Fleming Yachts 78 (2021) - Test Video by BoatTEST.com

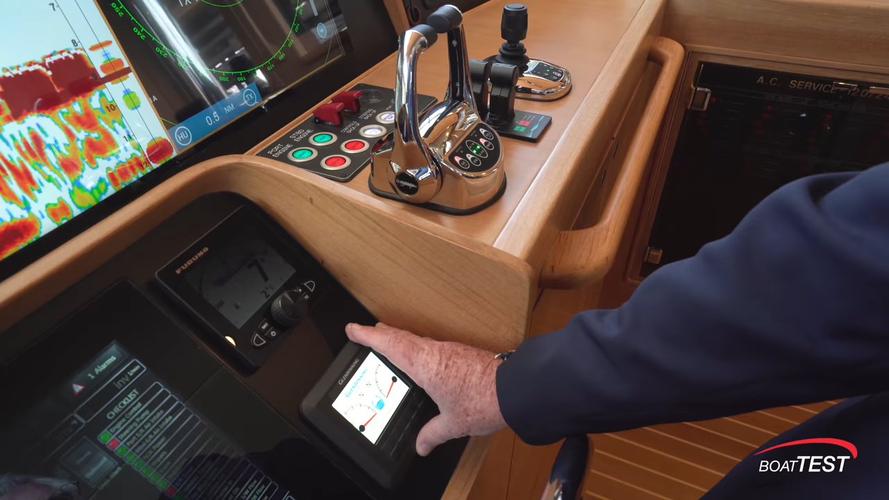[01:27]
Control head display for the sticks right alongside. Then there's the thruster controls and joystick.